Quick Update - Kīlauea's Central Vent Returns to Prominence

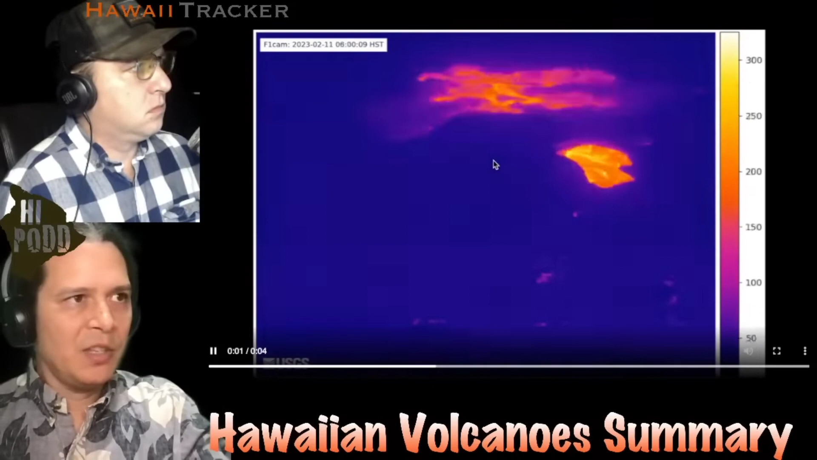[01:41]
zoom it in here it's worth noting that this entire time here is our central vent and our eastern lake are now in a background here but this entire time our western basin with its hosted lake is steadily circulating the entire time lava is coming up beneath the crust somewhere and it's kind of splitting perhaps and this area in the west has been steady and persistent there's a small pathway into the southeast pit here and that might be more intermittent because you see this thing flashing off and on
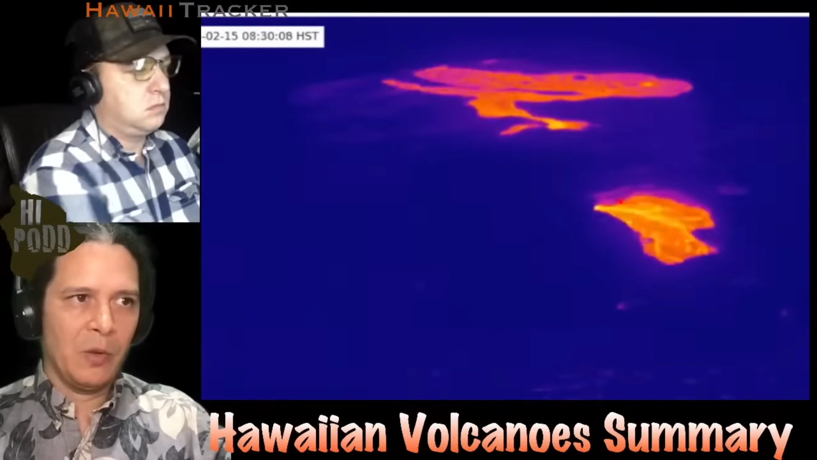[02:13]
but the western pit certainly has been steady here looking at that eastern activity in the thermal here you really can see this is really sped up but following that last deflation inflation event where this back basin goes this darker blue color as its surface lava cools drains away you see just the two ponds that remain there and there and you see the burst from the center here that first spreads outwards to the north and
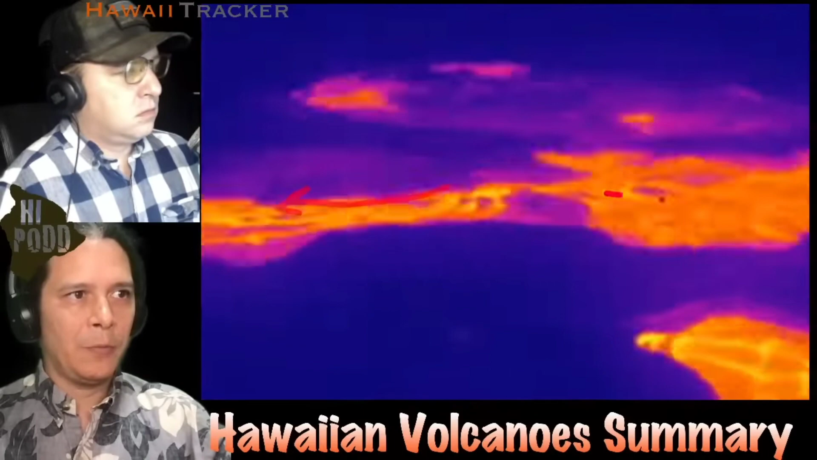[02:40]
to the south and then eventually spills over to the east to refill that basin in there